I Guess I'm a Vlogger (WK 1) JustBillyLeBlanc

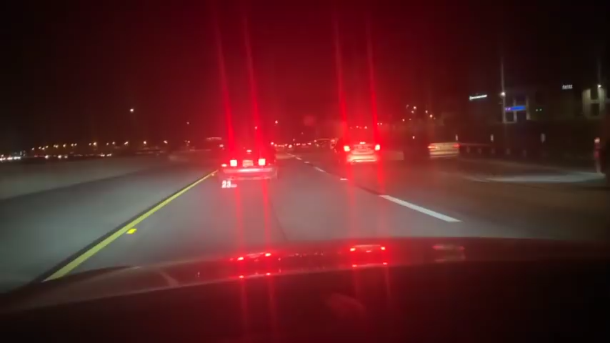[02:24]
this is it constant cars everywhere you can get a whopping 20 miles an hour